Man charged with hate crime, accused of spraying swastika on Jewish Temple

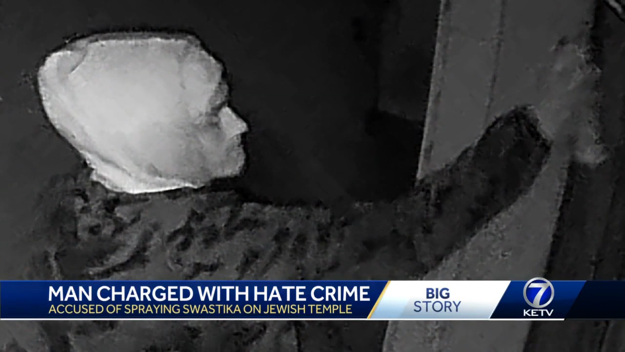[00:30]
Police say security cameras at the South Street Temple caught Miller in action January 13th. At one point he appears to even take a selfie on his phone.